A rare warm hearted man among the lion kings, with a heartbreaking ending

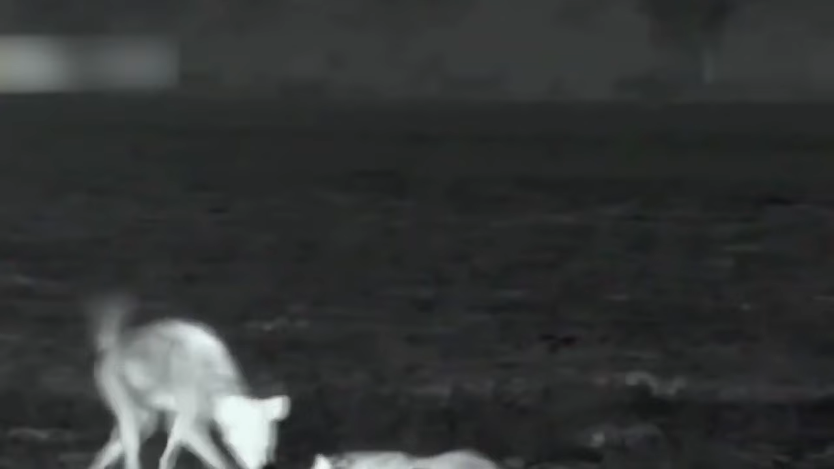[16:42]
Usually, the rival of hyenas will scare leopards away. But this leopard named Molly didn't run away this time.